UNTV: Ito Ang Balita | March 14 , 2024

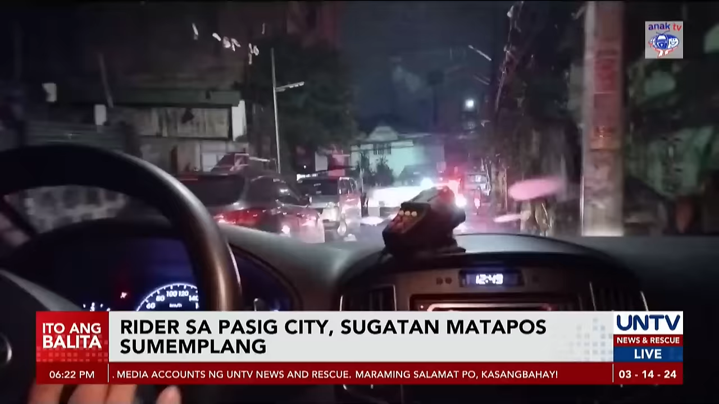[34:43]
Disaster Response and Rescue Team na may nakitang aksidente sa Rosario Bridge Pasig City pasado alauna ng madaling araw March 14